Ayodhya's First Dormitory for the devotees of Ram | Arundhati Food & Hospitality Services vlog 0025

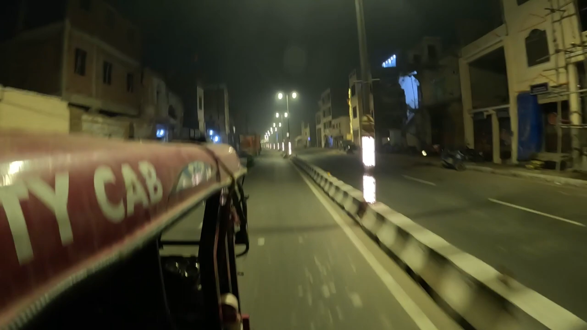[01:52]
ഗൈസ് ഇത് ഇവിടുത്തെ പുതിയ റോഡാണ് കേട്ടോ, രാം മന്ദിര ഇനാഗ്രേഷൻ ചെയ്തതിന് ശേഷം വന്ന.